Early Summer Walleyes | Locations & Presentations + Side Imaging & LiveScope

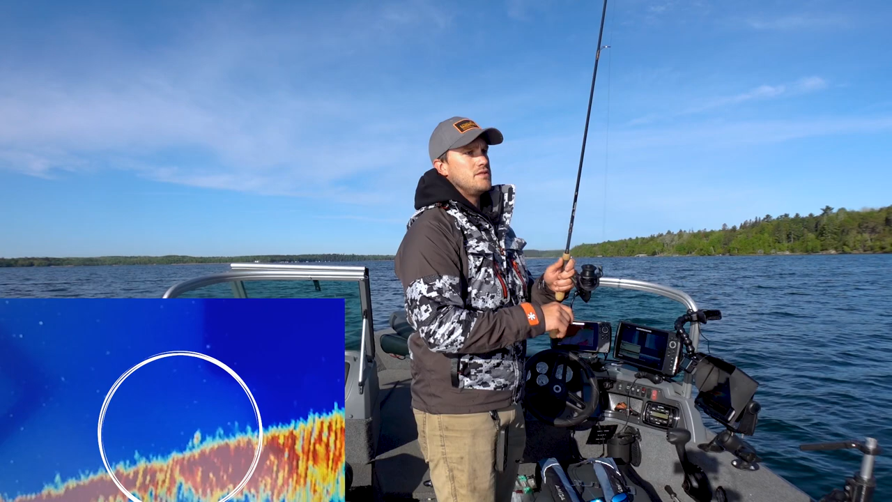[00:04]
There's a bite. Come on, take it. There we go. Yep. Right away. There we go. There we go. Yep.
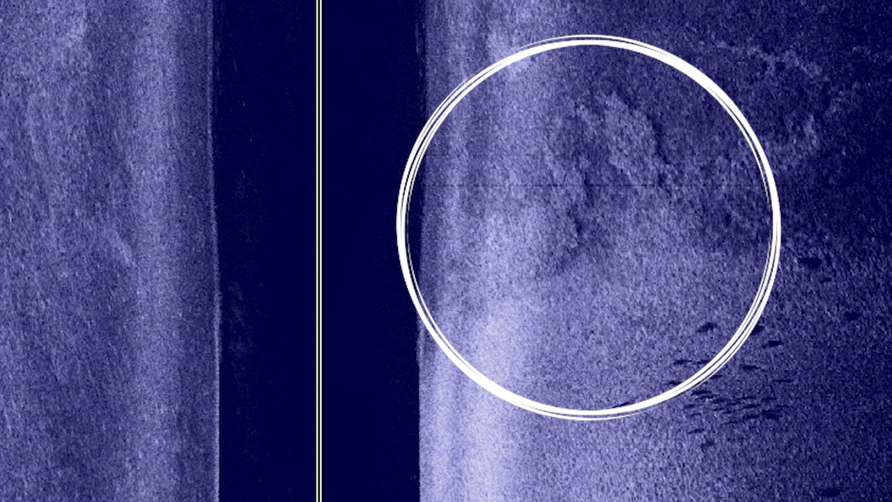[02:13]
they're ready to feed and in those emerging weeds is a lot of times a lot of bait fish.
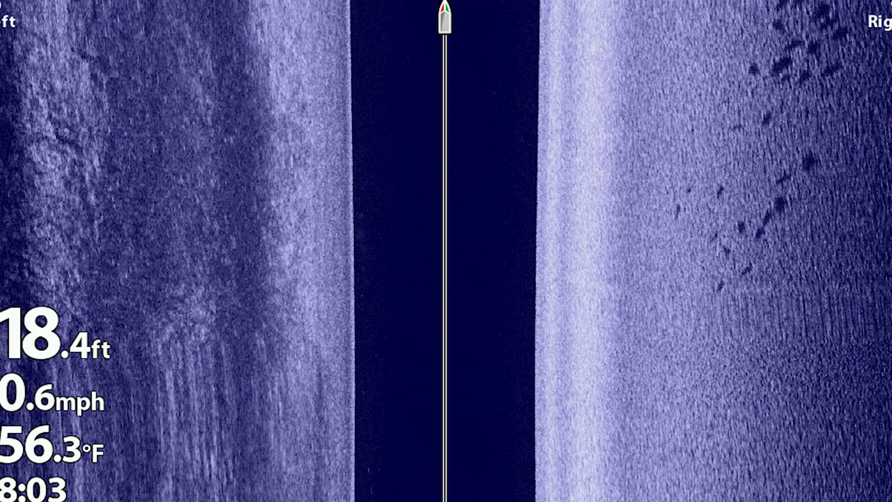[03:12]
And I'll show you some screenshots here. And there are some areas where you could clearly see some transitions.
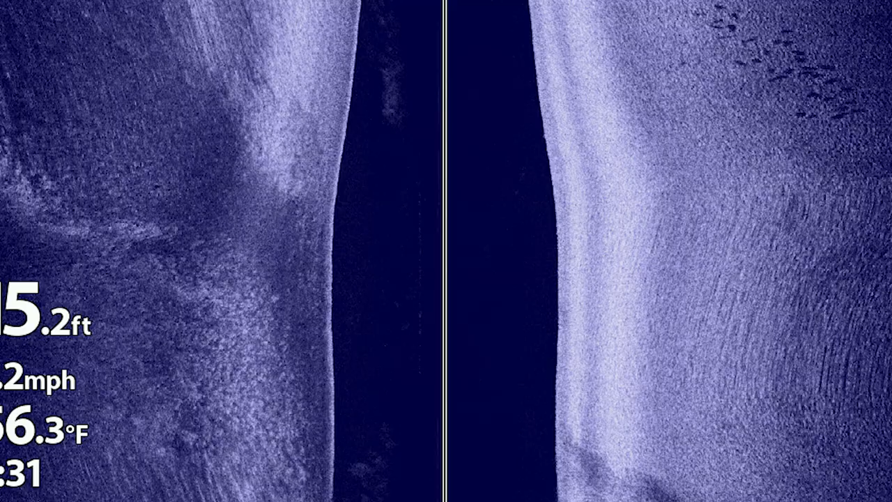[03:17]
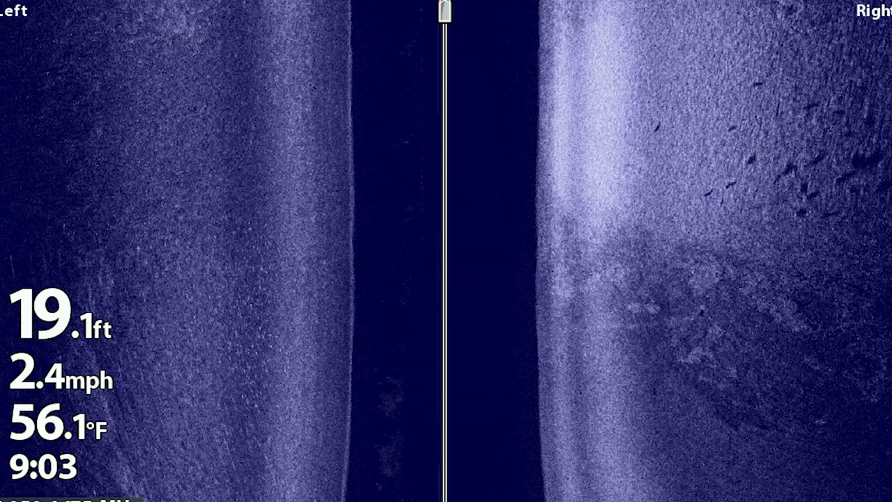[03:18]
On screen: depth 19.1 ft, water 56.1°F, speed 2.4 mph
Maybe it was a sand to weed transition. Maybe it was a rock to sand transition.
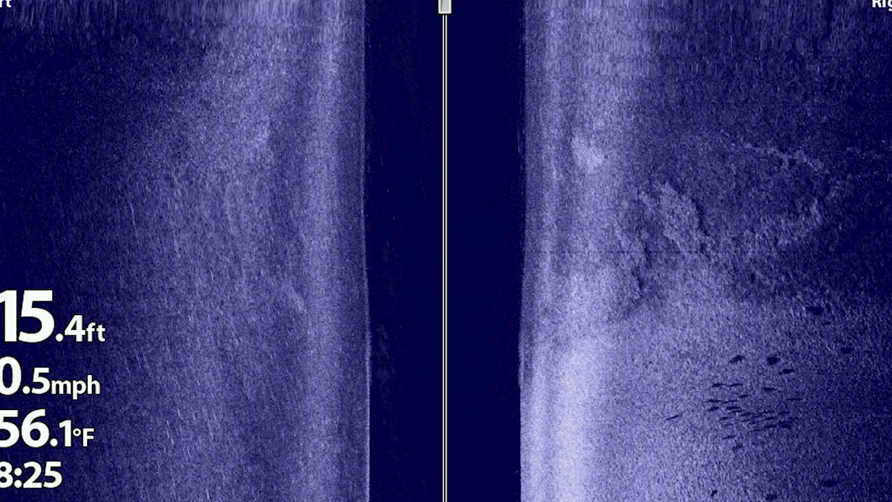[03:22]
Wherever you could find some of these transition lines, that is a lot of times where fish were hanging out. So then what I would do is I would actually put my trolling motor down and I would drive around some of these shallow flats off in that 15 to 20 foot range.
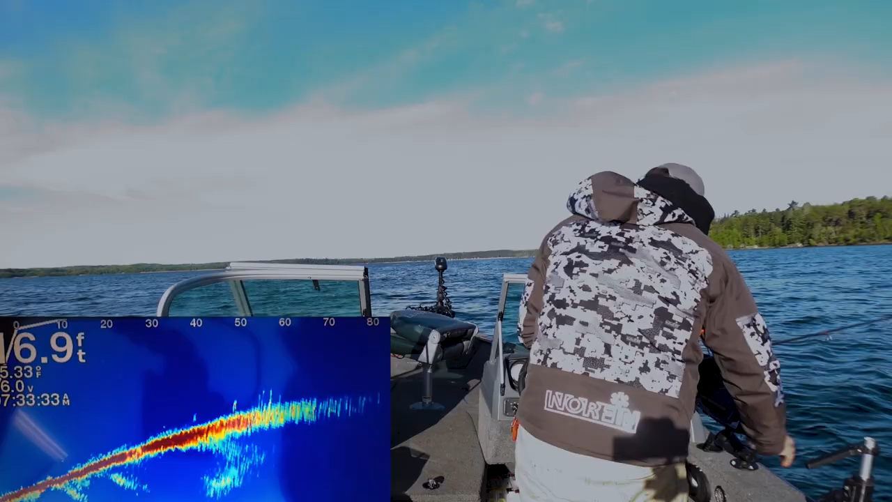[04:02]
I'm going to work my way over this flat. Oh, there's a bite.
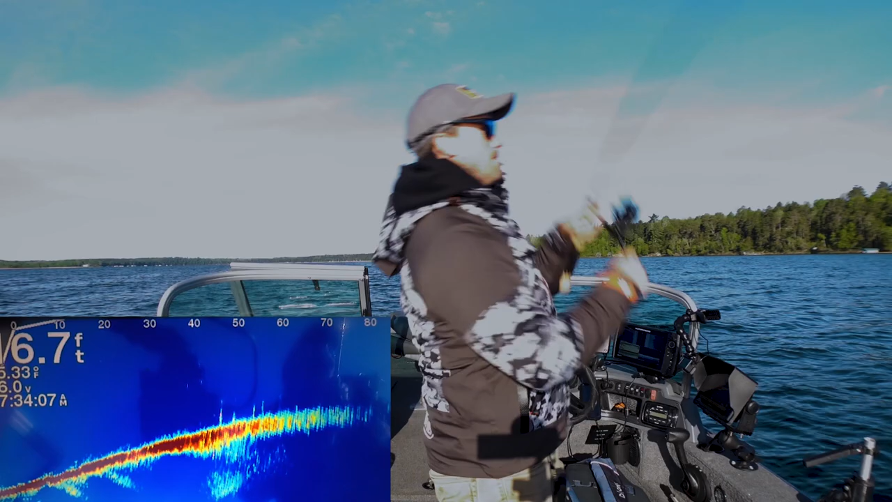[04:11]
There we go. Oh, that is what we are talking about. That was a walleye bite. Oh, that one felt good. Oh, man.
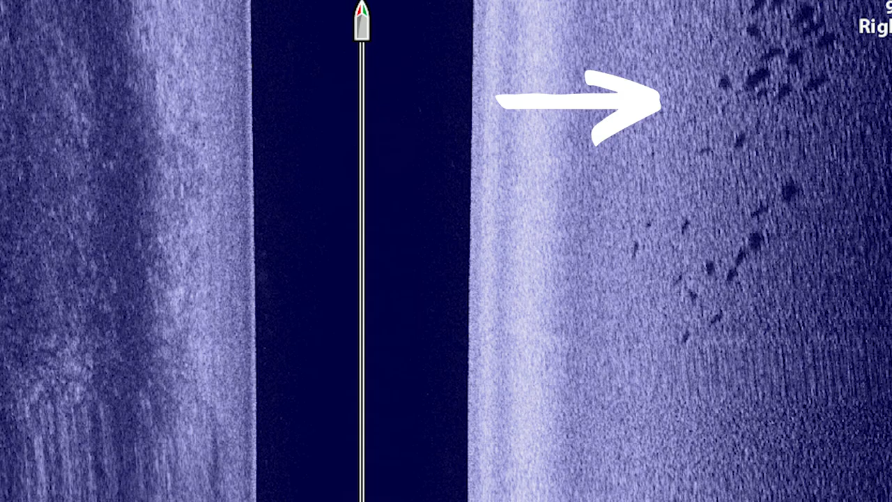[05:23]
I'm seeing a lot of fish shallow.
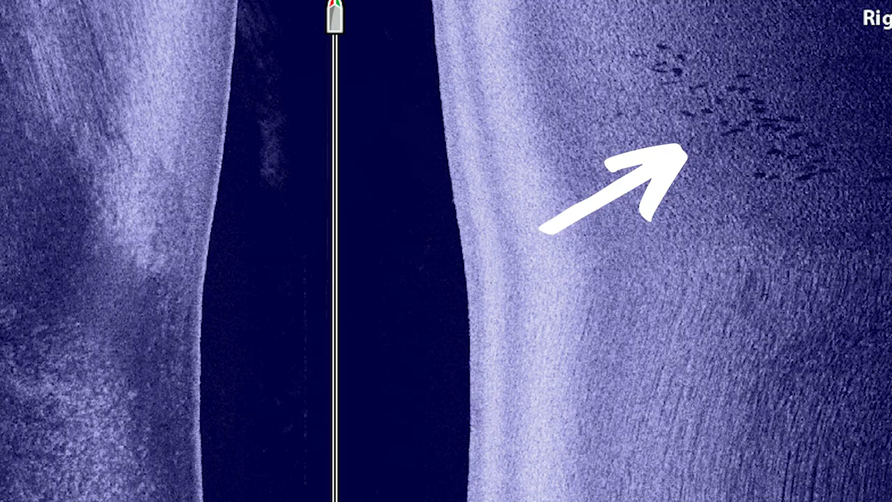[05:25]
I'm seeing some fish starting to slide out in some of those transition areas.
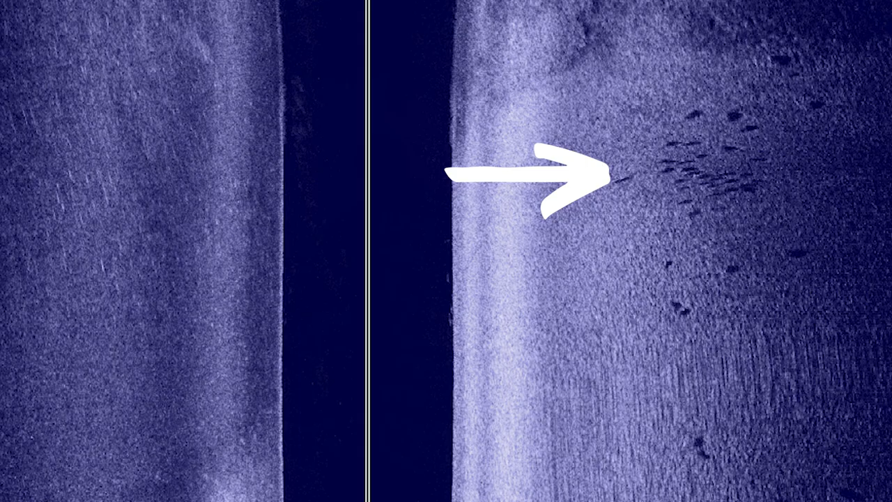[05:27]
I've been pitching on a lot of different fish.
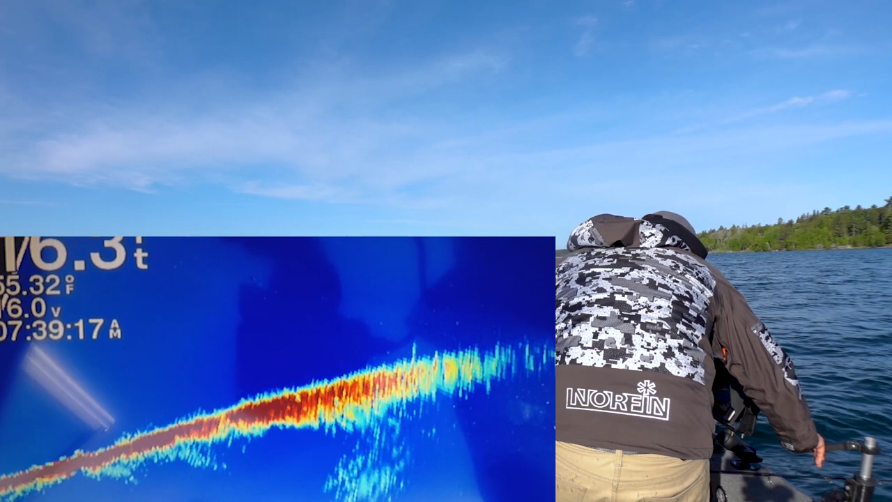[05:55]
And as I go around, you can see some more.
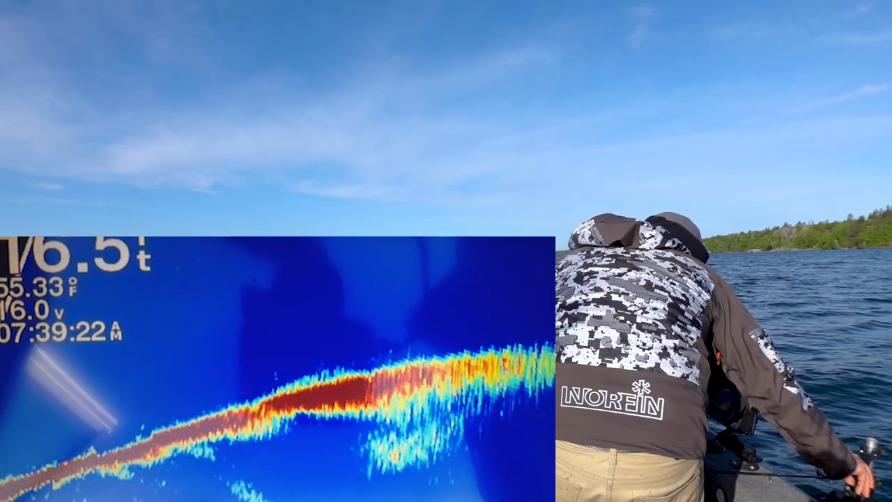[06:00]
On screen: water 55.33°F
So there's some fish here.
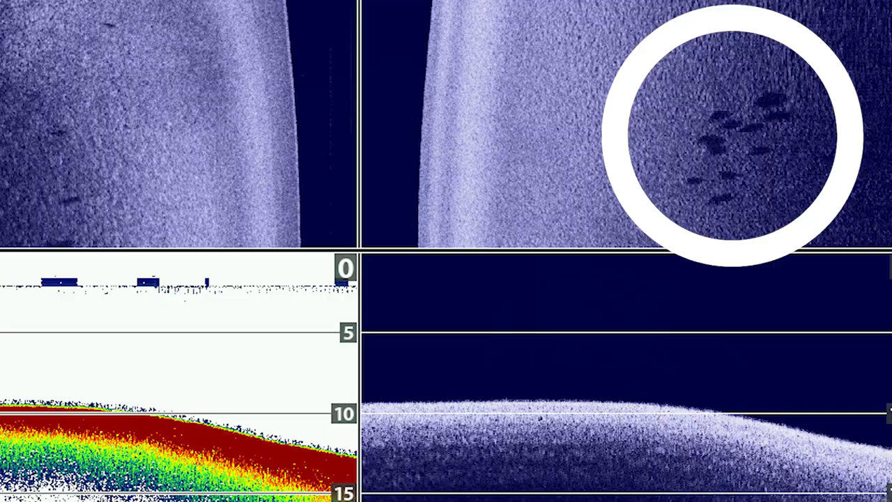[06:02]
You can see them on the side imaging as I kind of go back and forth. But I'm going to keep pitching on these fish and hopefully we can get a few more to bite. Seems like there's a transition.
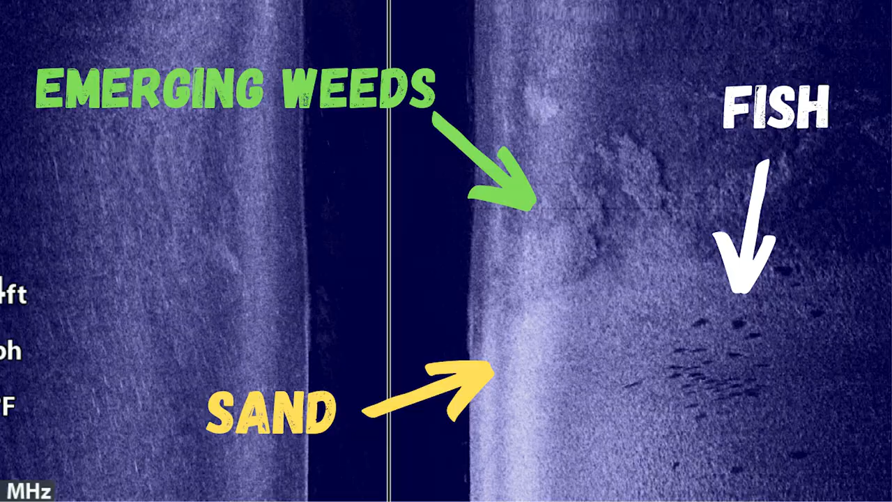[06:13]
It was kind of like a hard lead edge onto the sand, and they were right kind of on the edge of that. A little bit more onto the sand. There's a bite. Come on, take it. I think he's got it. There we go. Another fish.